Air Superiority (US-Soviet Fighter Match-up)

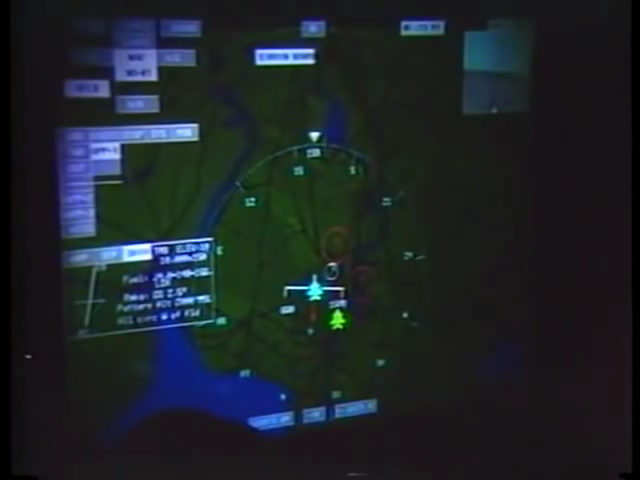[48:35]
McDonnell Douglas also is developing a cockpit display concept to help give fighter pilots a better picture of the aerial battlefield and deal with it on a single screen by touch,
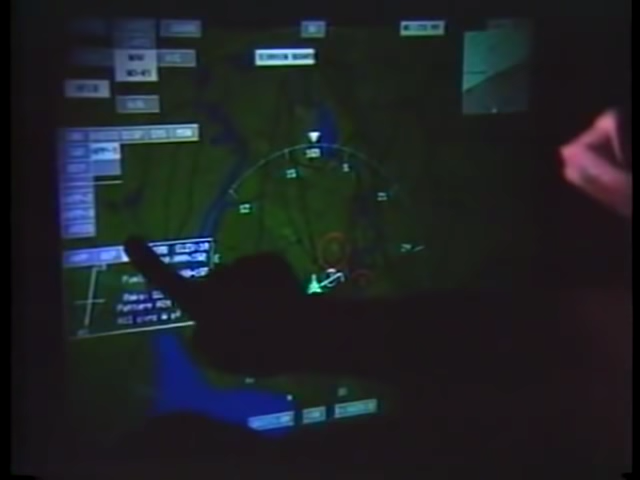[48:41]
voice, and perhaps by brain activity.